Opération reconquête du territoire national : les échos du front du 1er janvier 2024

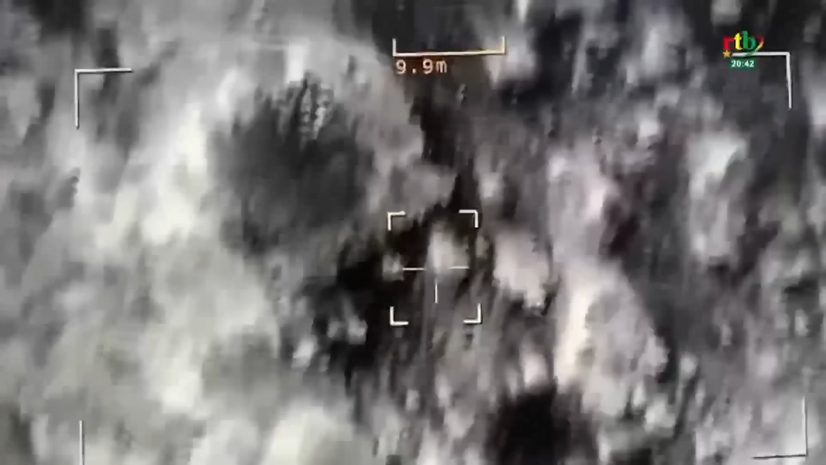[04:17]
Les rescapés vont se scinder en deux groupes. Le groupe important se consolide sur la base.
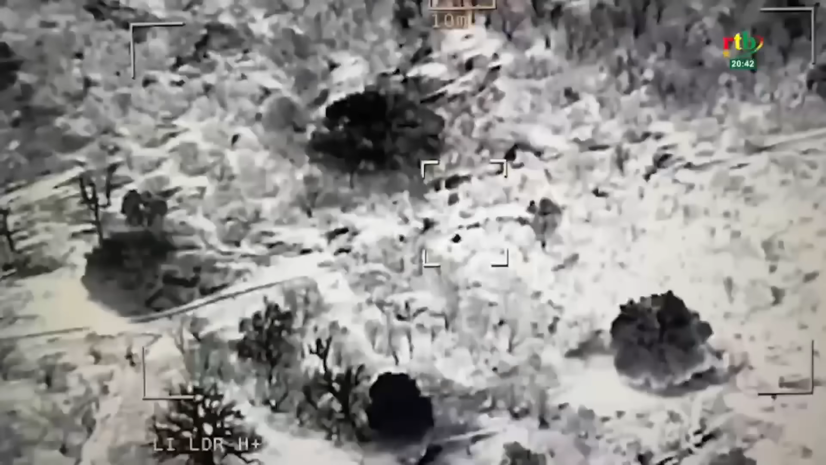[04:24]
Et un autre groupe va quitter la base et prendre la direction sud jusqu'à 14 kilomètres où ils se mettent à couvert sous un arbre sous le regard bienveillant des vecteurs aériens.
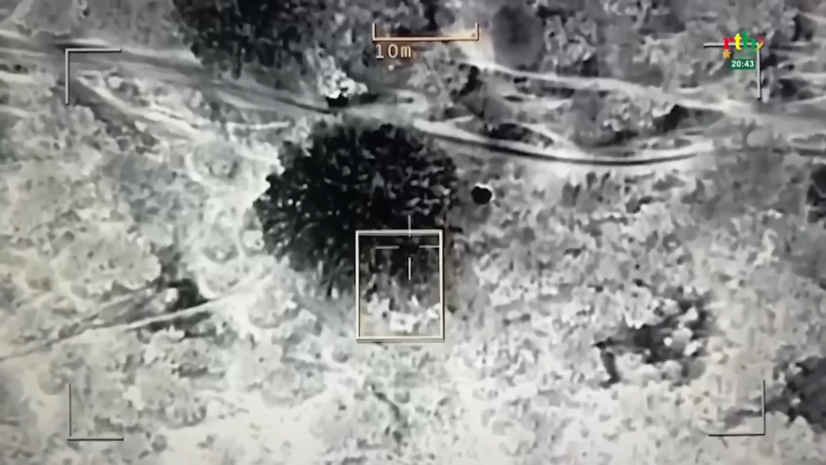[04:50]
Ce groupe est immédiatement verrouillé et frappé efficacement.
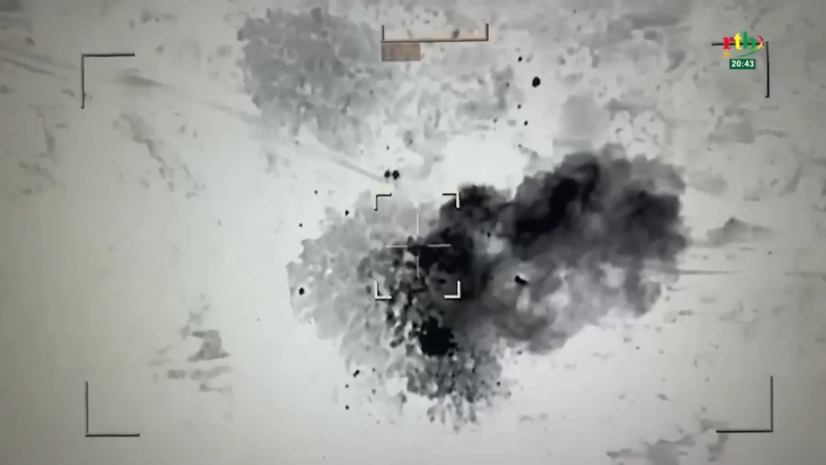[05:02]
Pour le groupe rester sur place,
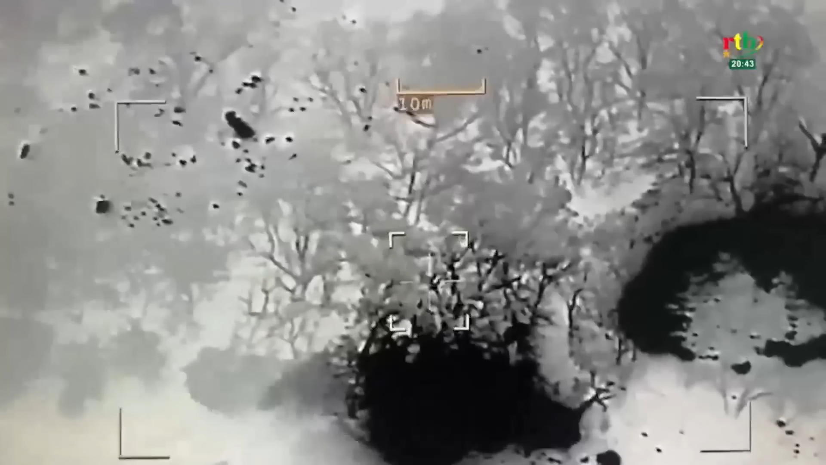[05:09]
les avions de chasse vont larguer des bombes sur les têtes des criminels et détruire complètement leurs cachettes.